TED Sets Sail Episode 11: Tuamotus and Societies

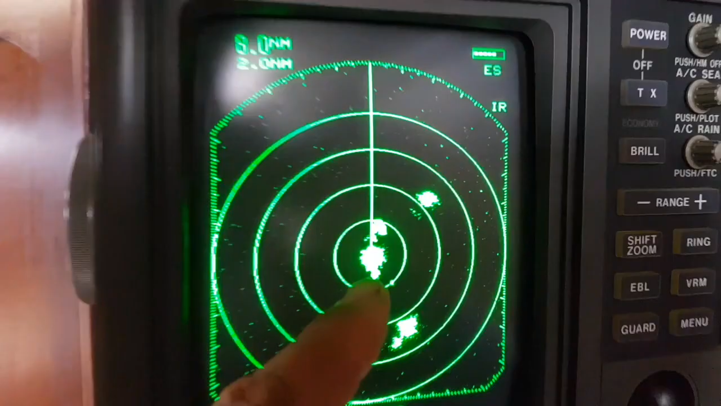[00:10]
And my goodness, we've got the one we're in, these two that are gonna miss us, and another one coming down the yonder.
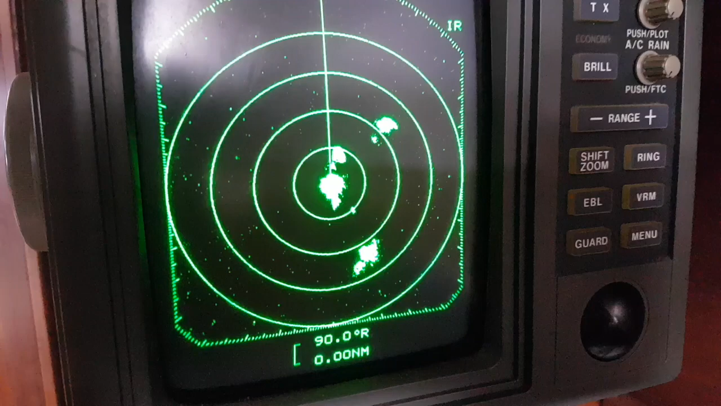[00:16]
So, yeah, it's gonna be a wet morning,
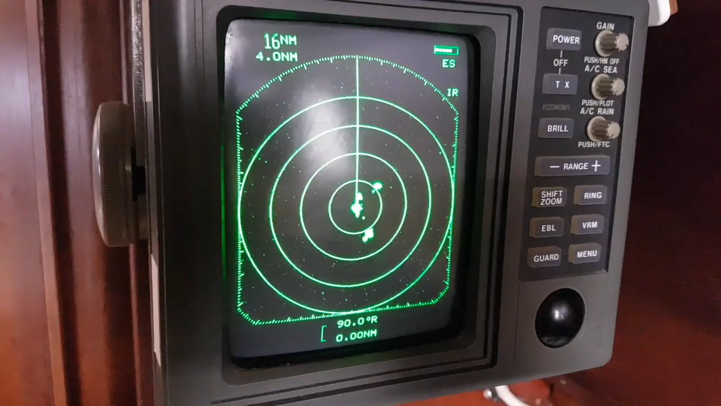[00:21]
but I guess that's the cost to get closer to the Tuamotus.